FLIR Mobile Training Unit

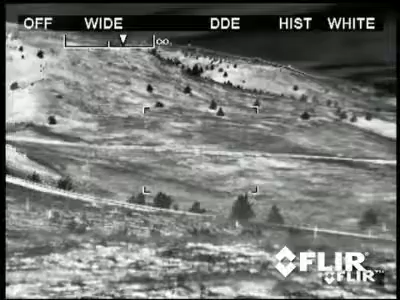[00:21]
We can tell you how far they can see a person at night. We can show you pictures and videos, and we can give you technical information.
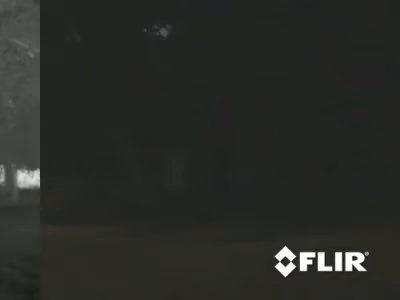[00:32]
turn night into day or allow you to see clearly through haze and smoke,
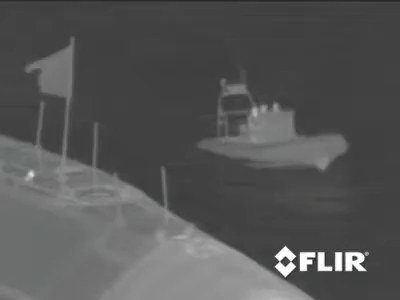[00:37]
you can appreciate how thermal cameras can affect your security.